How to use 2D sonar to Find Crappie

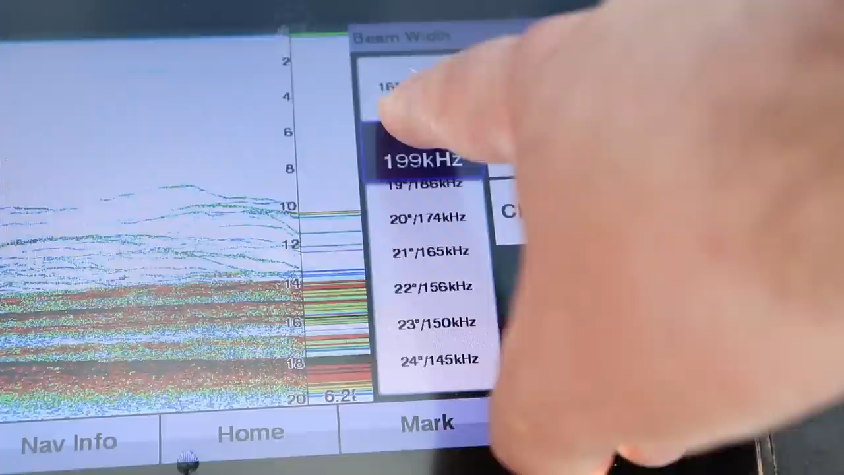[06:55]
But as I go up in frequency, which lowers my,
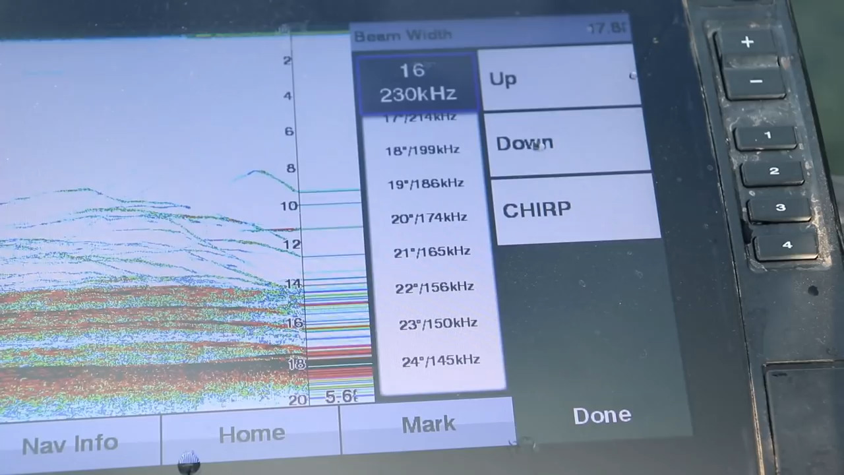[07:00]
or reduces my size of my cone, these fish will start to show up a little bit thicker. I'm gonna leave it back on chirp.
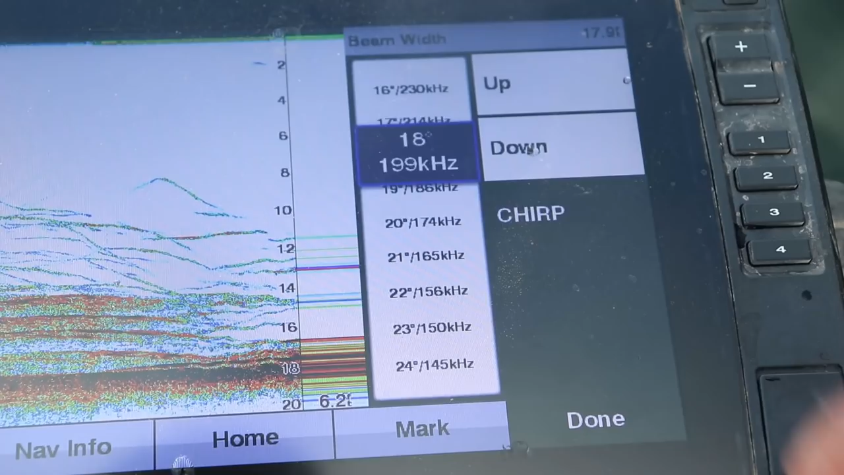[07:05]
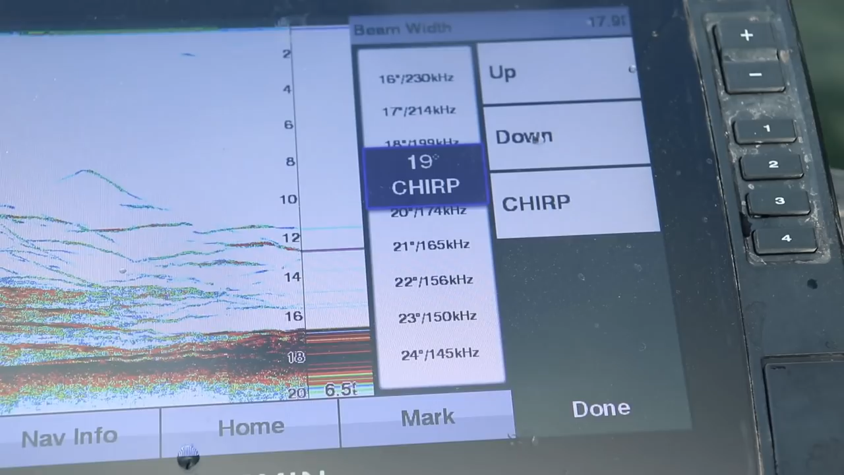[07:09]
And that's because you're not telling the unit to take in as much data of the water column.
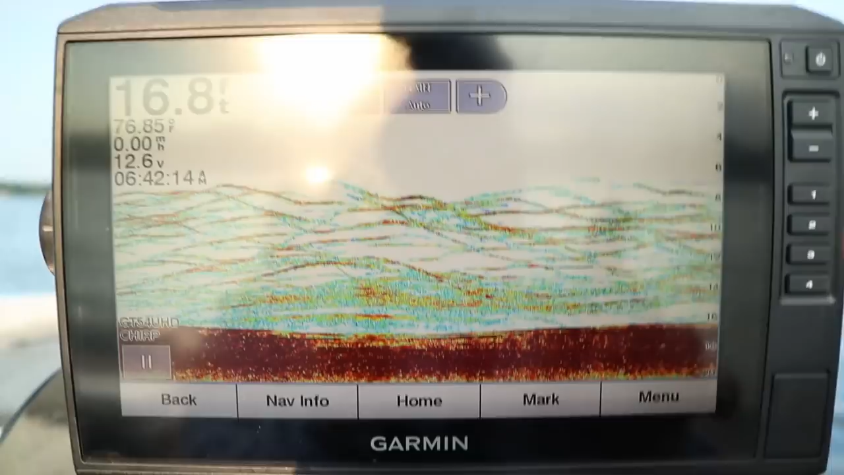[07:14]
This gets into the next thing of setting, either making sure you're not too deep and you're not trying to see too much on your screen.
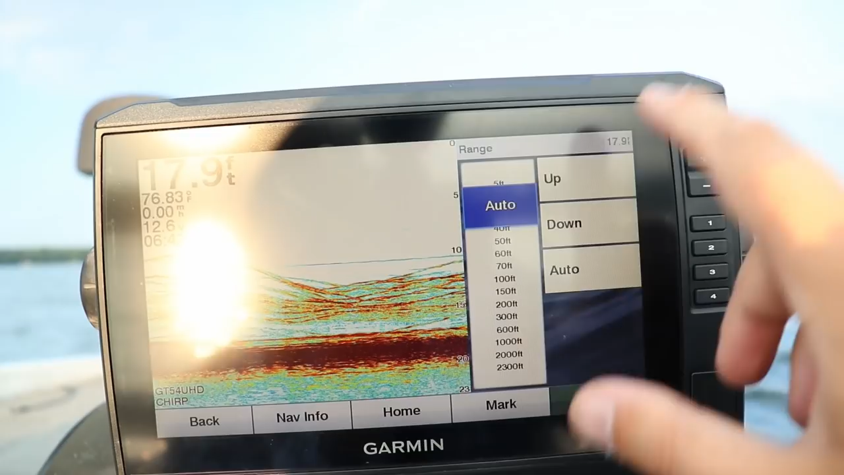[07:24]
If you go to your range, then you can manually set your depth. Now, typically I would go at 30 feet,
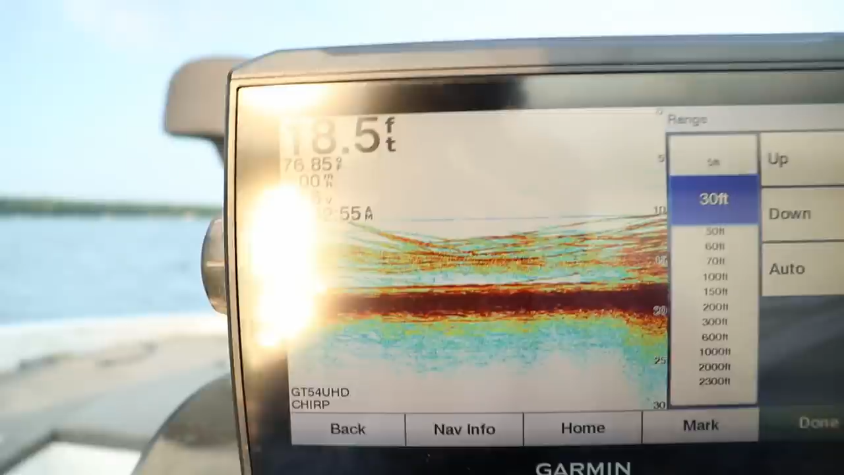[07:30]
On screen: depth 18.5 ft
but because I'm only in about 20 feet of water,
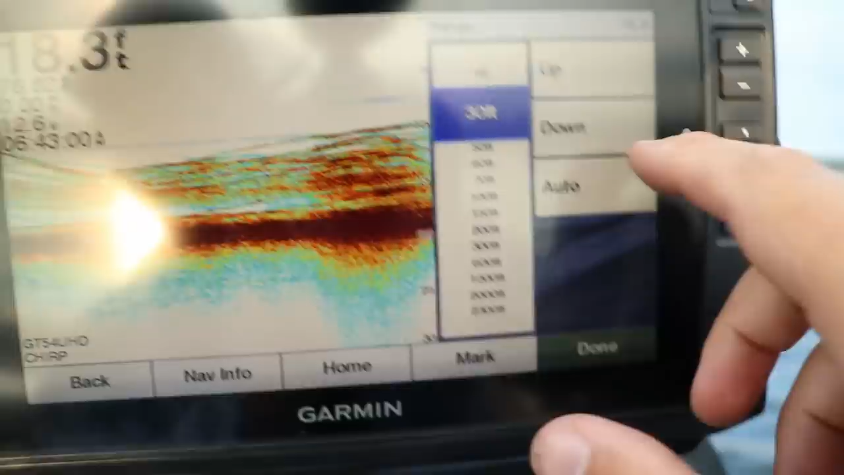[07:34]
I'm just gonna leave it on auto because I know it's gonna show me more of that screen than less.
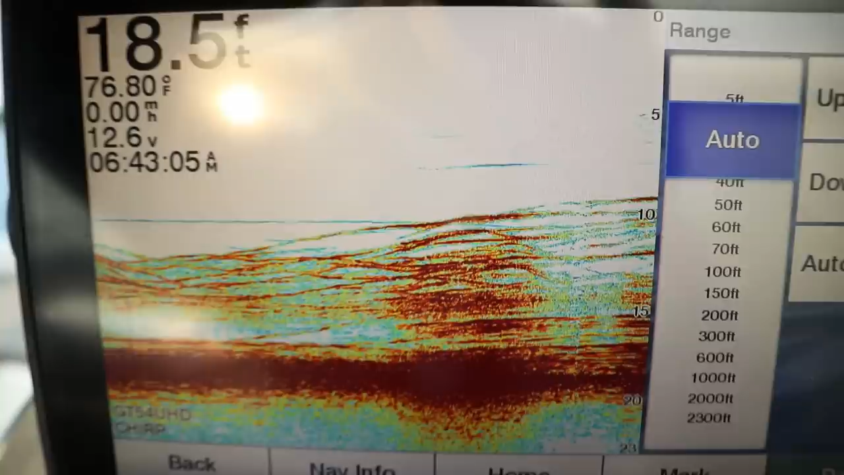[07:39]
On screen: depth 18.5 ft, water 76.80°F
And let me explain why that's important.
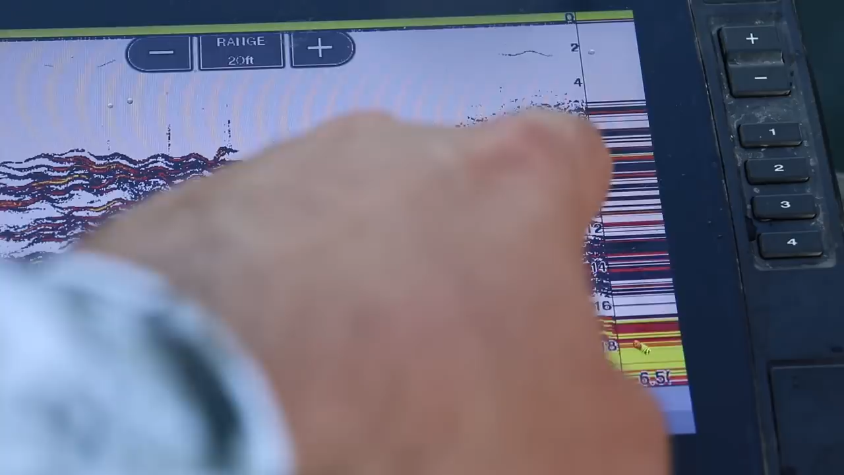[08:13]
If you were to go 2 miles an hour, it might only hit this fish 3 or 4 times.
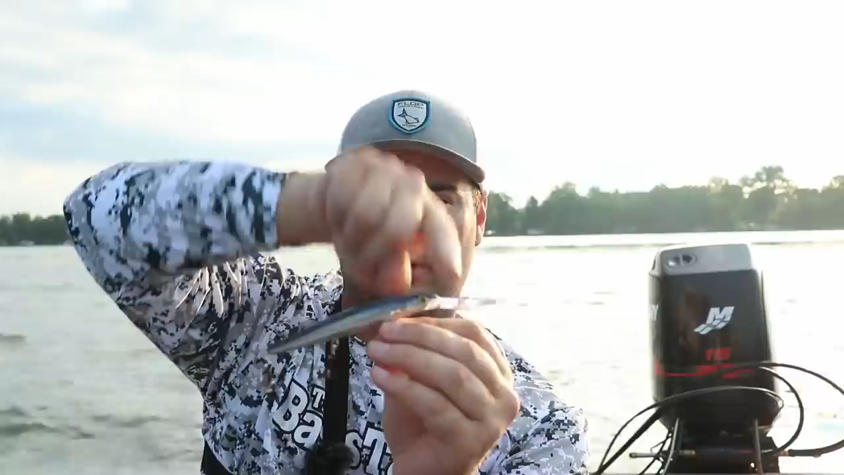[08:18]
That's why you see these sharp arcs, because normally a fish is more shaped like this.
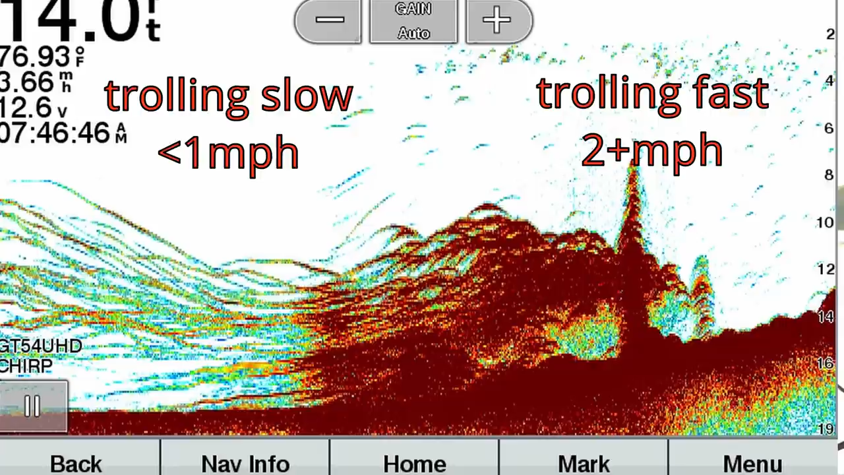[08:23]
So it's gonna ping off the tail of it, the middle, and the head, and it's gonna give you this arc shape. So if you're fishing for crappie like we are today, you're going to wanna shrink that screen or actually zoom in.